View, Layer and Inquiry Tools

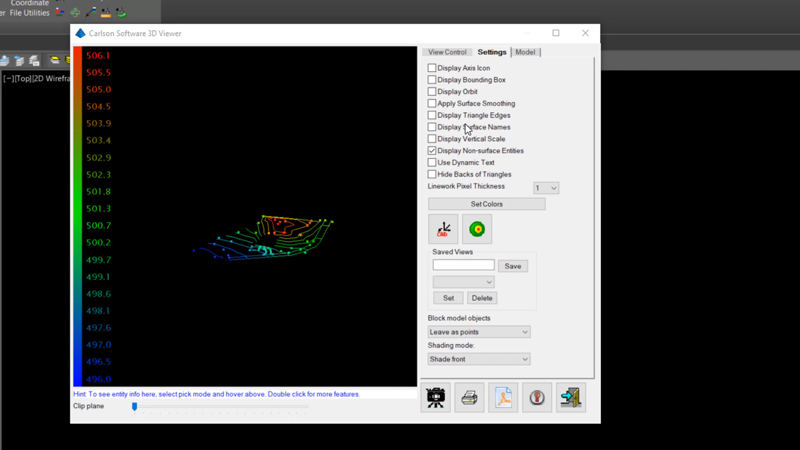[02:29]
These are particularly effective when you're viewing a surface model.